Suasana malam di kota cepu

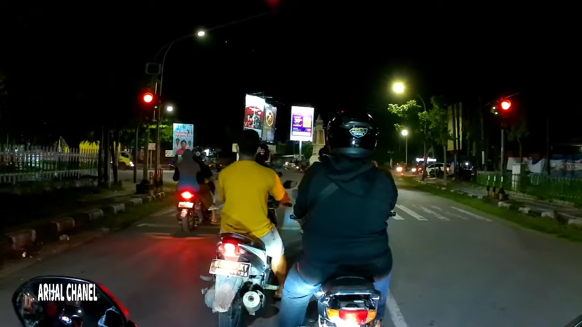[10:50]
Oke, udah hijau teman-teman, kita jalan.
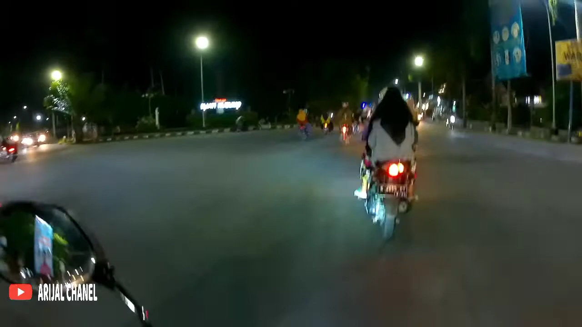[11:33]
Sebelah kiri ada Taman Jati Kusumo.
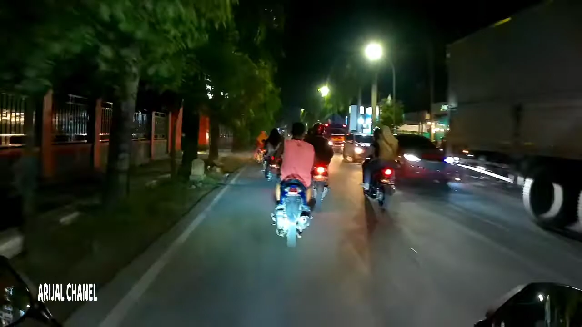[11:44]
Sebelah kanan ada pusat kota. Nih, ramai ya teman-teman kalau malam. Sebelah kiri gedung Sasono Supo. Sebelah kanan kantor kecamatan Cepu ya teman-teman.
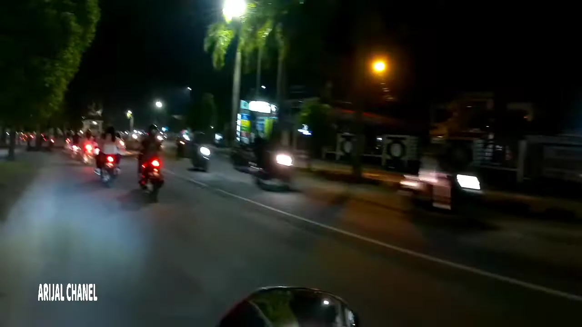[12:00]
Ini kondisi malam hari, ikonnya kota Cepu ya teman-teman. Ada foto-foto.
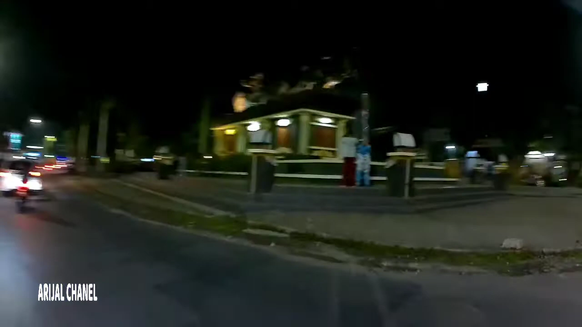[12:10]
Kita berada di Taman Seribu Lampu Cepu ya teman-teman.
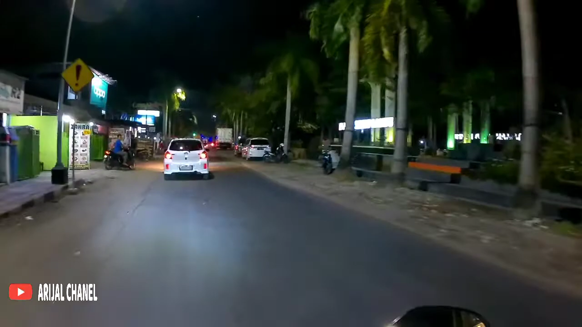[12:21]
Ini suasananya kalau pada malam hari. Oke, kita salib ya teman-teman.
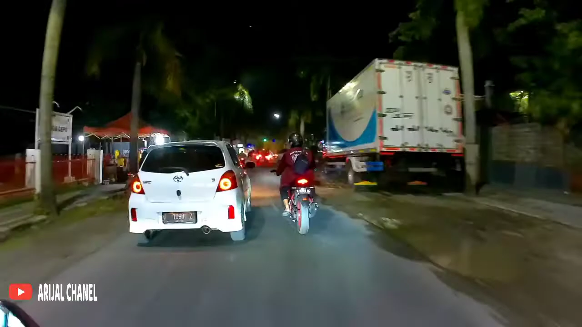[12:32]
Oke, hati-hati ya teman-teman.
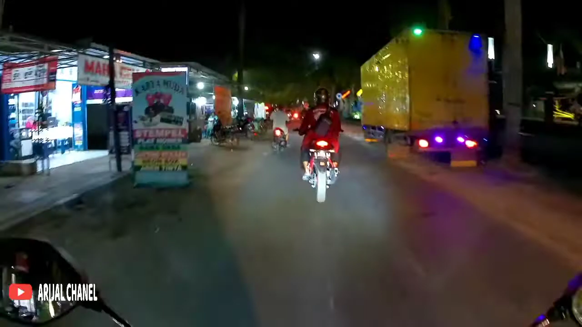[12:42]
Kita ambil ke kiri ya teman-teman, ke Taman Tuk Buntung.
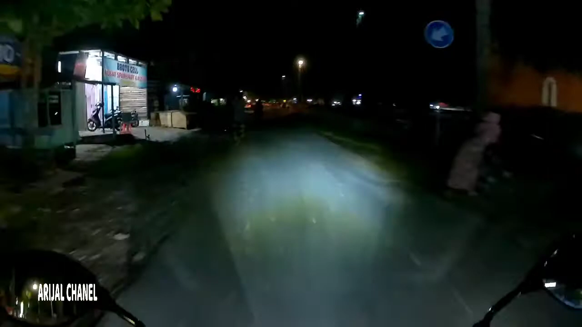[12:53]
Ini kondisi pada malam hari ya teman-teman, ramai ya teman-teman, pada nongkrong-nongkrong, ngopi-ngopi.
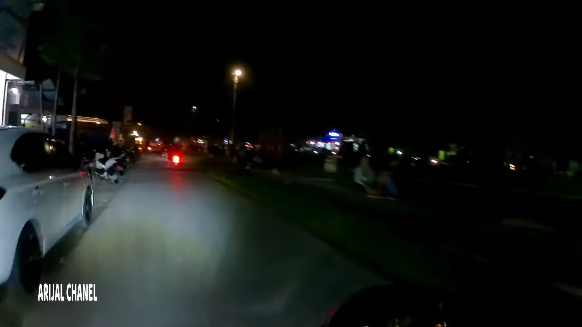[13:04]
Belah kiri ada angkringan Lemin
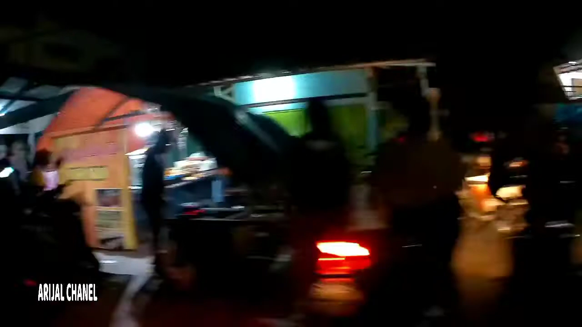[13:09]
tadi.
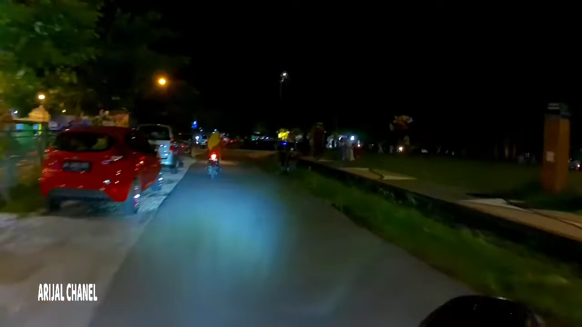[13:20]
Ini ya teman-teman, Taman Tuk Buntung.
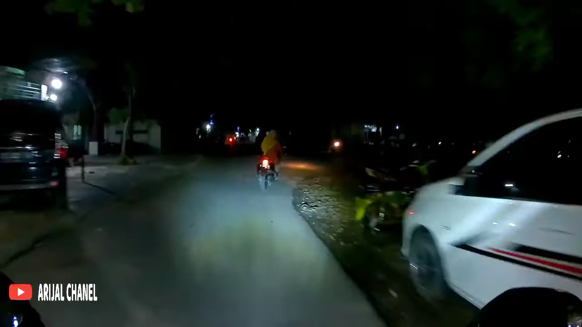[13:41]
Kita ambil sebelah kanan, putar balik ya teman-teman.
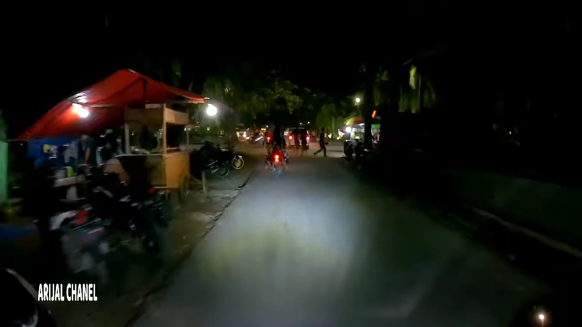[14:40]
Nyampe lagi di Simpang 7 Cepu. Kita ambil sebelah kiri ya teman-teman. Ini Taman Seribu Lampu Cepu lagi ya teman-teman. Tembusnya sini. sesuai janji saya kemarin, Arijal Channel mau membikinkan video
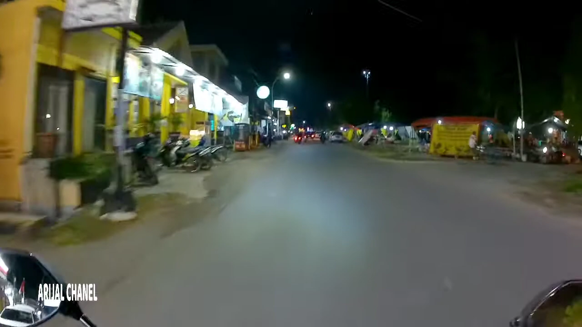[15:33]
Di sebelah kiri ada Rocket Chicken. Oke, kita putar balik ya teman-teman. Belok ke kanan ya teman-teman, kita putar balik.
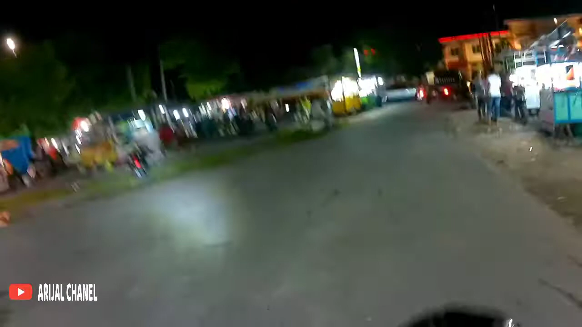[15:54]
Ada yang jual getuk sebelah kanan.
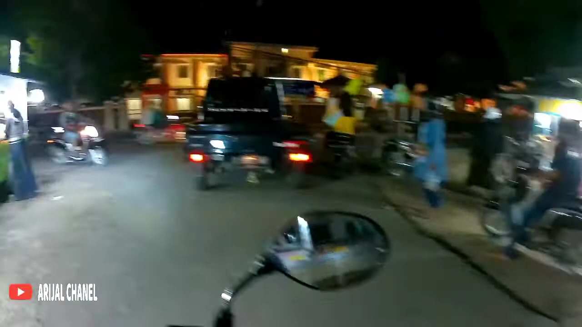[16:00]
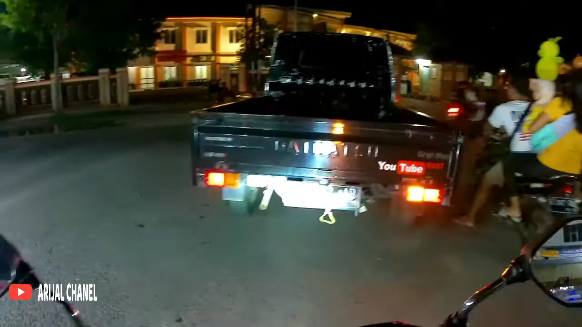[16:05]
Ini kita ambil sebelah kanan ya teman-teman, hati-hati. Sebelah kiri ada RSUD DR Suprapto ya teman-teman.
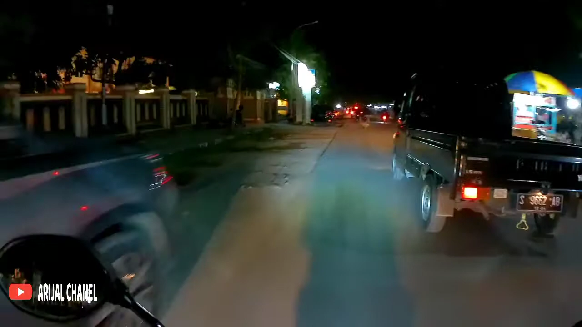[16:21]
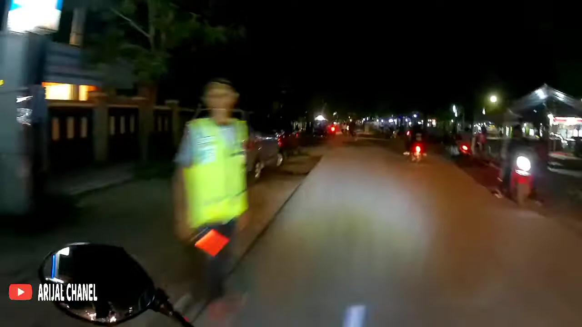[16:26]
Ini kondisi malam hari Taman Seribu Lampu Cepu ya teman-teman. Sebelah kiri ada depot bakso Kumis.